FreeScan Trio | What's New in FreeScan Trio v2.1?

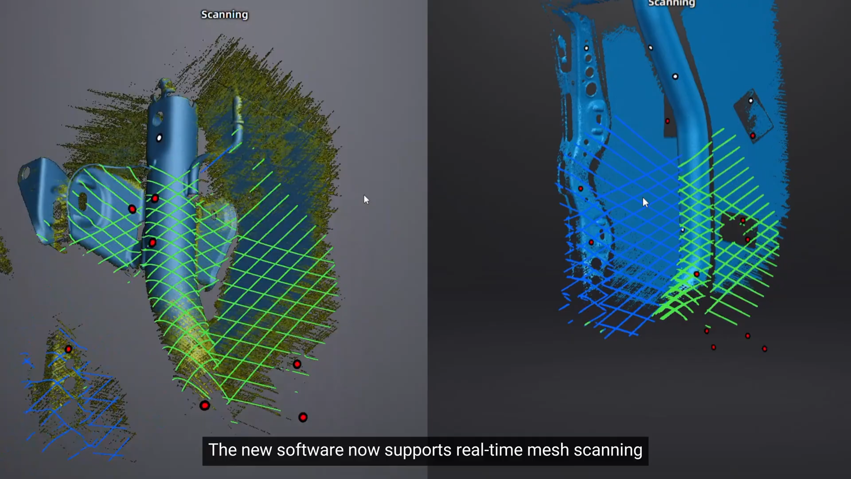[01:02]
The new software now supports no-time mesh scanning,
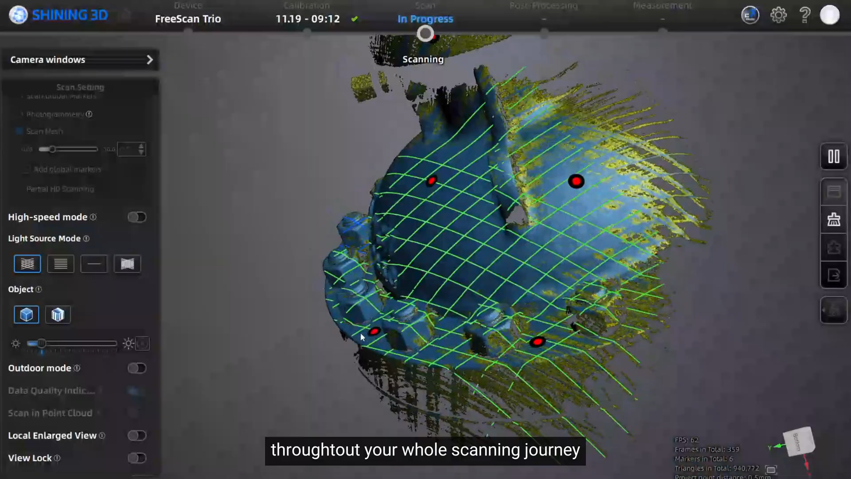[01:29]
Yellow part means need more scanning, while blue part means sufficient data acquisition.
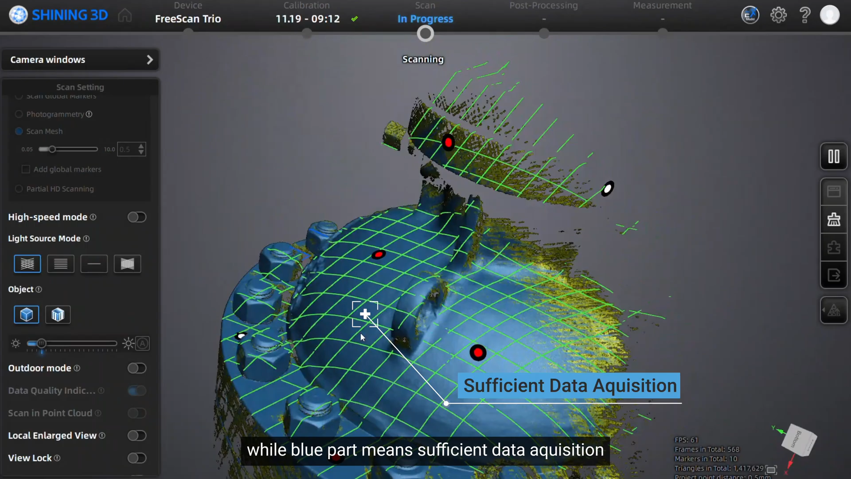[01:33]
This makes it easier to ensure your scan is complete and accurate.
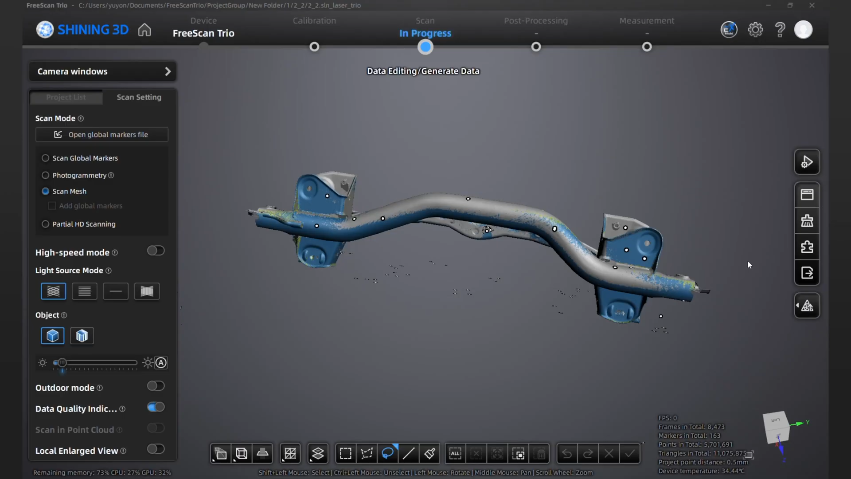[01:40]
And after scanning, STL file can be saved directly if we are scanning in mesh.
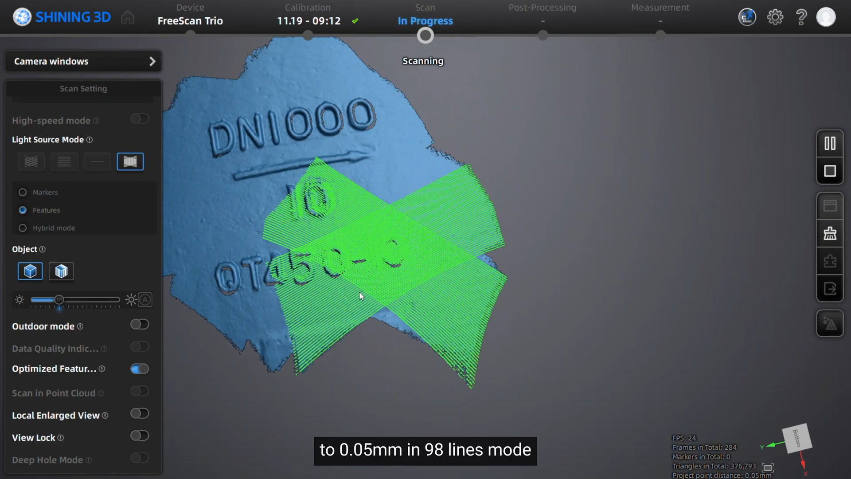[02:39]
And we've pushed the resolution limit to 0.05 mm in night-in-line mode,
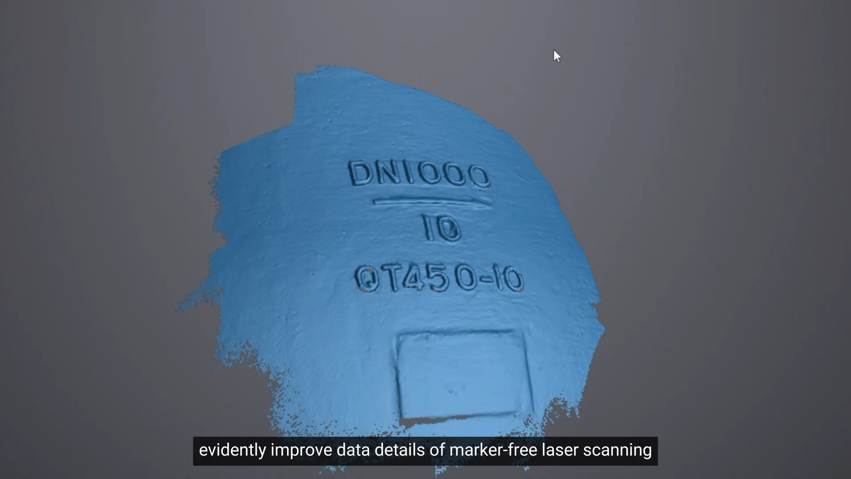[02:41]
evidently improved the data details of marker-free laser scanning.